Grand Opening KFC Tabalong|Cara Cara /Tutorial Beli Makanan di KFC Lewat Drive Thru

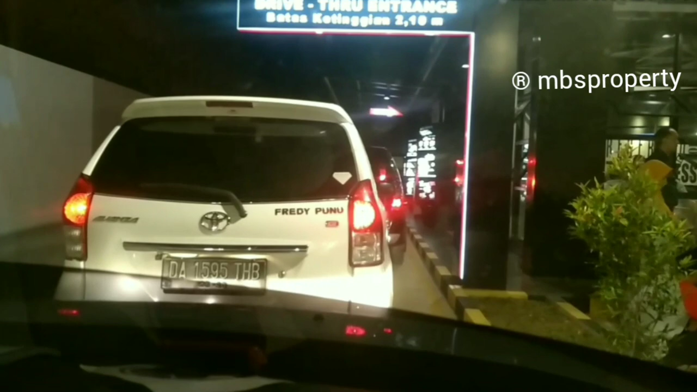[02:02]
nanti kita pesan di depan situ ya
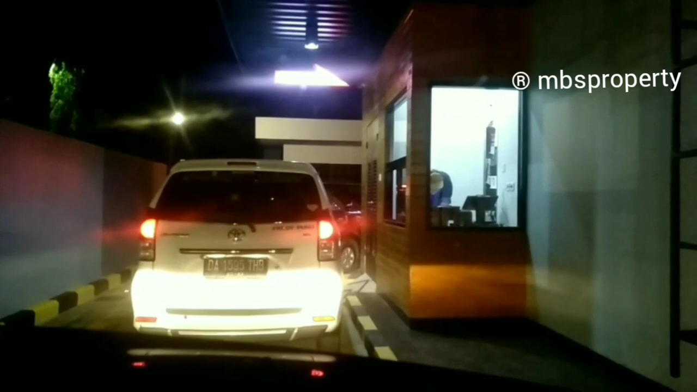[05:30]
membayarnya disini langsung ya di tempat sini ya payment oke kita coba tadi berapa persennya kita belum tahu tadi